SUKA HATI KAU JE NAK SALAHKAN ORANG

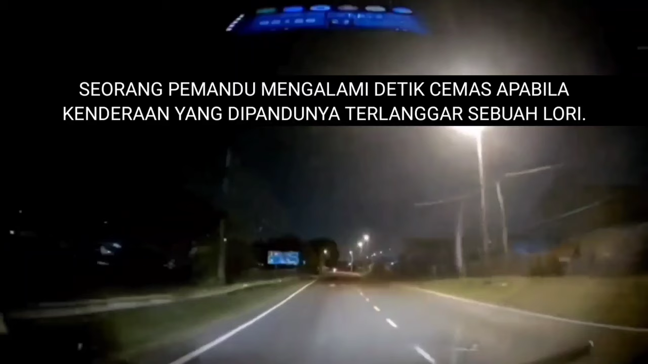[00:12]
Seorang pemandu mengalami detik cemas apabila kenderaan yang dipandunya telanggar sebuah lori. Menerusi rakaman dashcam yang dikongsikan dapat dilihat, pemandu ini telah memandu dalam keadaan perlahan dan berhati-hati. Namun tanpa disedari, terdapat sebuah lori yang sedang melintang dalam keadaan gelap hingga menyebabkan pemilik dashcam gagal mengelak dan akhirnya telanggar lori tersebut.